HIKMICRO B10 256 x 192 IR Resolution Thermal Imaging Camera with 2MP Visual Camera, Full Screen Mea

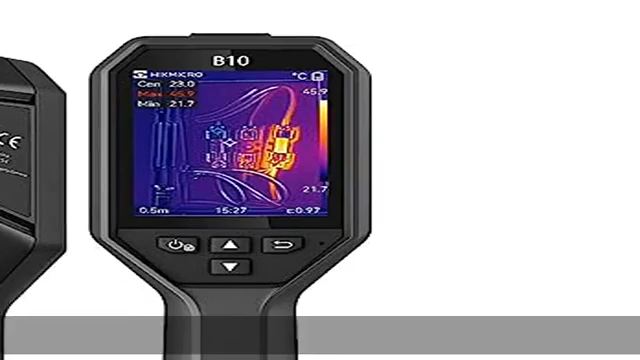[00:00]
On screen: max 45.9°C, min 21.7°C
Superior image quality, with 256x192 IR resolution
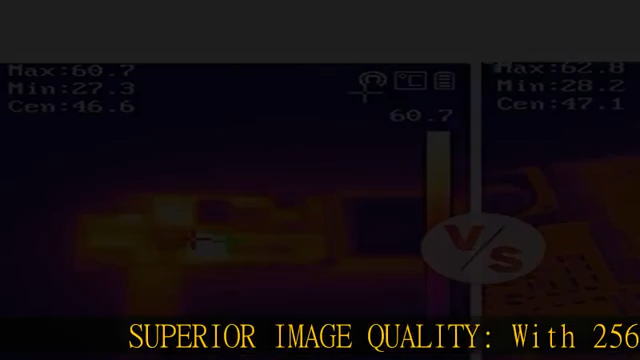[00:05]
slash 49,152 pixels and NETD40MK sensor and 2MP visual camera,
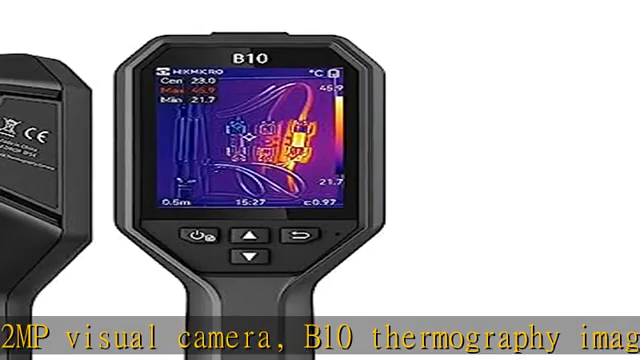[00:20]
On screen: spot 23.0°C, max 45.9°C, min 21.7°C, scale top 45.9°C, scale bottom 21.7°C
25 Hz frame rates and minus 4 degrees Fahrenheit to 10-22 degrees
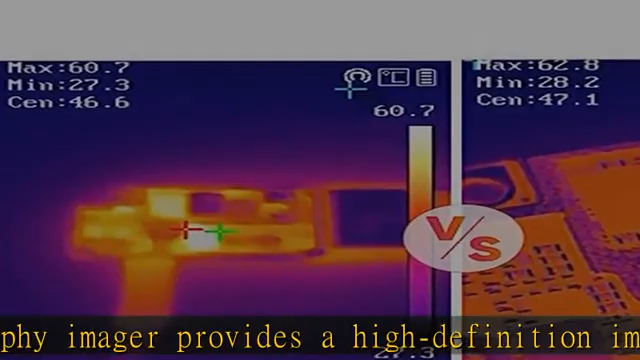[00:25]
Fahrenheit temperature range point for image modes and 5 color palettes.
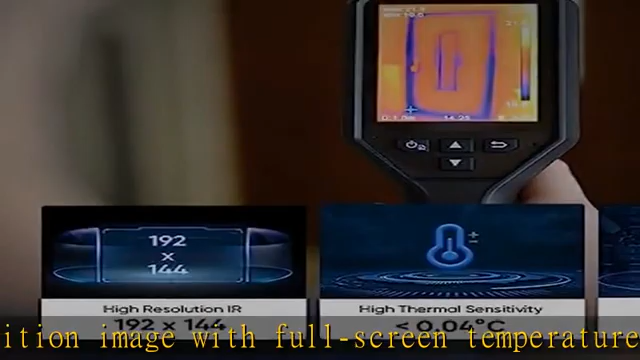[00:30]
Blending with 2MP visual light, V10 offers thermal, optical, fusion,
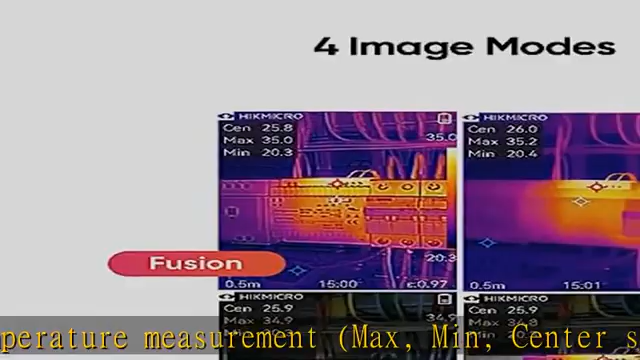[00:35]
and PIP, picture-in-picture, 4 image modes to meet different use scenarios.
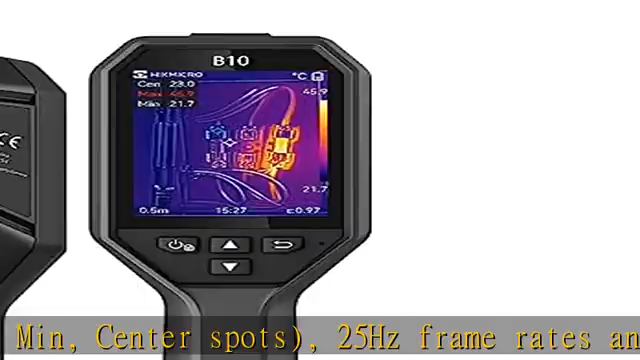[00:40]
On screen: min 21.7°C
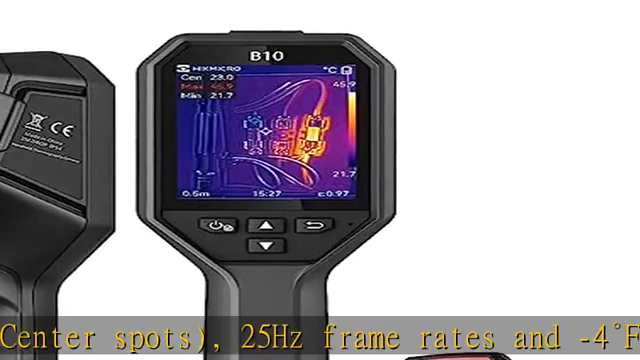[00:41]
On screen: min 21.7°C
Multiple color palettes for you to choose the ideal color scale for your job.
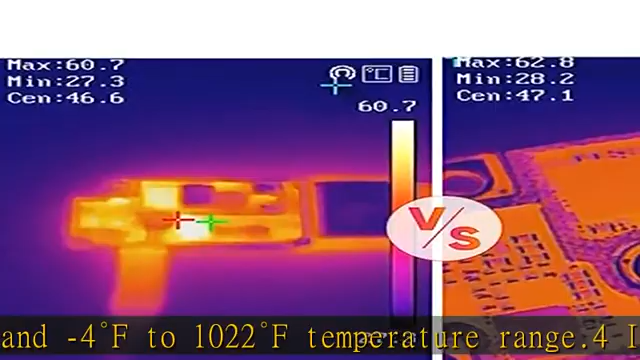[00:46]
Ideal thermal inspection tool, Hikmicro V10 Thermal Imager is perfect for home inspections,
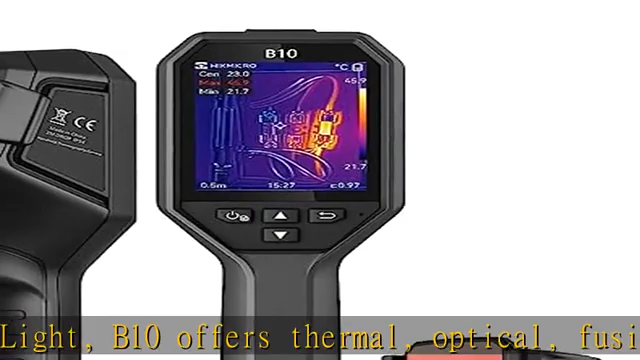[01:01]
On screen: max 45.9°C, min 21.7°C
Compact design with rich features, audio alarm and warning light remind you when the temperature is out of range,